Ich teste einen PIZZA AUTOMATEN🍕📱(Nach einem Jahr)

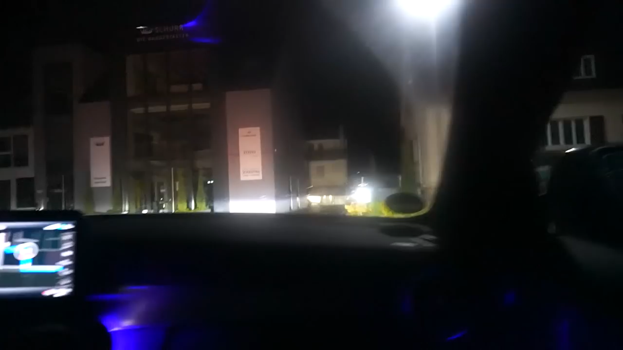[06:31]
Absolut nicht nach Pizza-Automat aus, Digga. Das sieht absolut nach Vergewaltiger-Park aus. Hier irgendwann sollte es dann da vorne sein. Warte, noch ein Stückchen. Da vorne kommen Lichter. Oh.
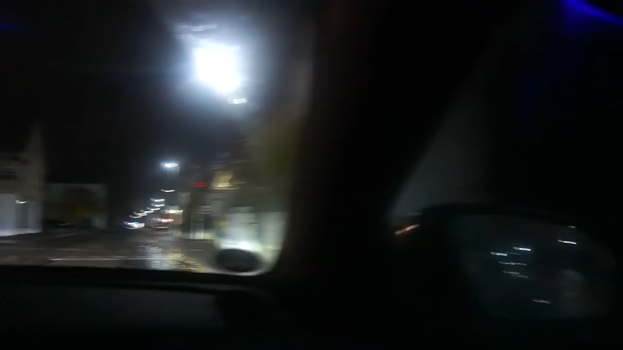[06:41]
Ey, das ist der Laden, oder? Da ist Pizza. Da steht Pizza, oder? Ey, Digga, da steht Pizza. Ja! Da steht Pizza, Digga.